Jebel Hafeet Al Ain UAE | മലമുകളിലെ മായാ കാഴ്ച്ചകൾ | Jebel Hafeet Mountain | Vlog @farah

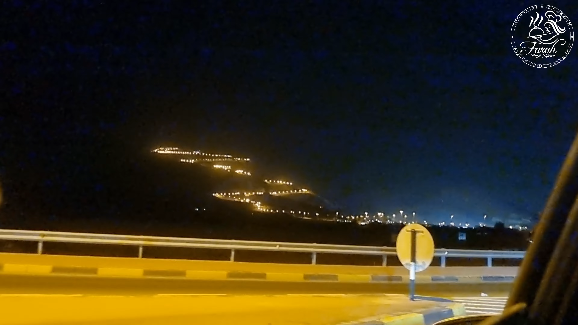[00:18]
അപ്പോൾ ആ ഏരിയയാണ് ആ കാണുന്നത്, ആ ലൈറ്റ് കാണുന്നതാണ് ജബൽ ഹഫീറ്റ്. അപ്പോൾ നമ്മൾ അങ്ങോട്ടാണ് പോയിക്കൊണ്ടിരിക്കുന്നത്.
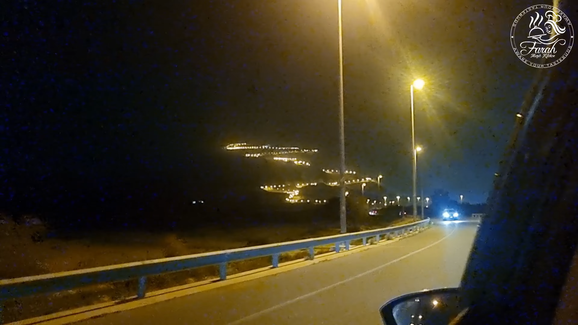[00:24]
അപ്പോൾ നമ്മൾ താമസിച്ചത് അലൈനിലാണ്, അതിൻ്റെ അടുത്ത ഭാഗത്ത് തന്നെയാണിത്.
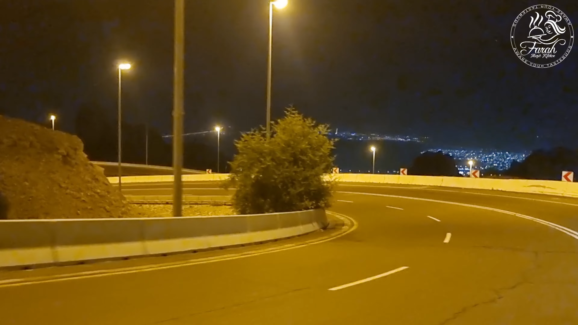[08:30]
അപ്പോൾ ഞങ്ങൾ തിരിച്ചു പോകണം. തിരിച്ചു പോകുന്ന റൂട്ടാണ് ഈ കാണുന്നത്. അപ്പോൾ ഇന്ന് കാണിച്ച ഈ കുഞ്ഞു വ്ളോഗ് നിങ്ങൾക്ക് എല്ലാവർക്കും ഇഷ്ടമാക്കാൻ വിചാരിക്കുന്നു.